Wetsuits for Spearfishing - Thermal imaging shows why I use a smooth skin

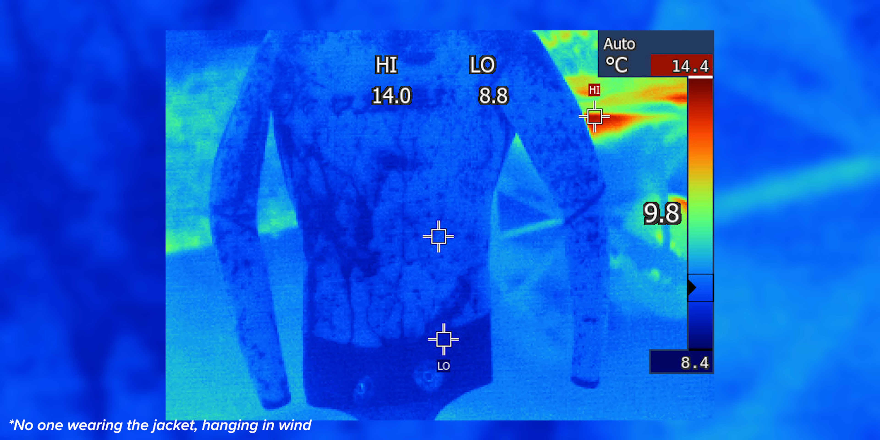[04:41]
when you wet it down straight away It's the same temperature as the rest of the suit
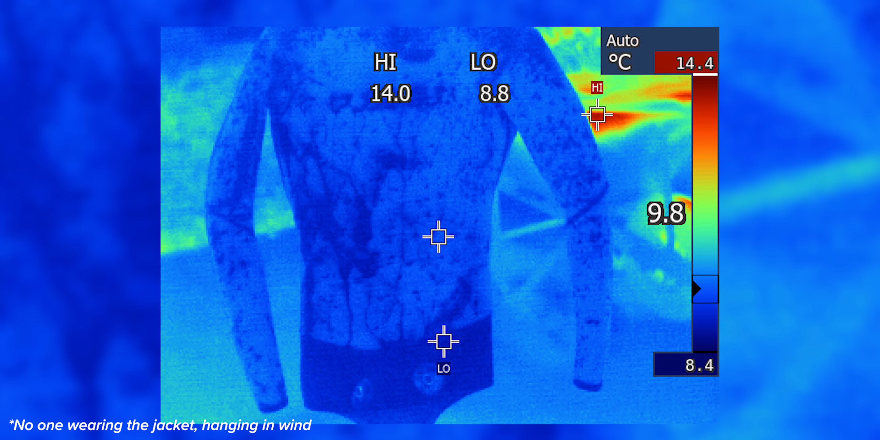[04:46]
down near the bottom Give it a few minutes though You can
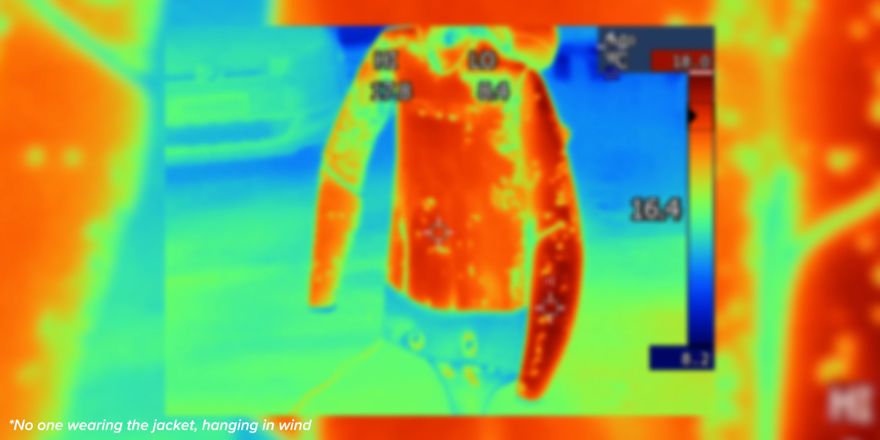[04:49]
see that the smooth skin section at the top has the water evaporated off it It is far warmer than the part down the bottom which is the nylon outside
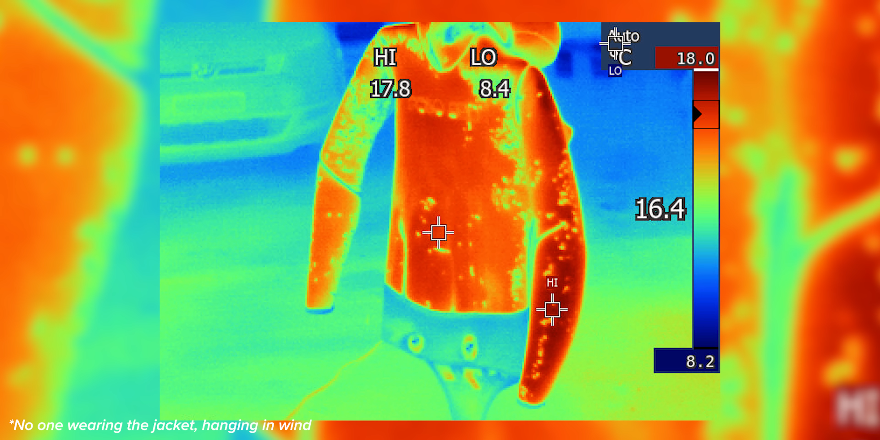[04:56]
Which is still wet and cooling you down As I mentioned the caveat with a smooth skin wetsuit is that it is raw neoprene And it is quite fragile so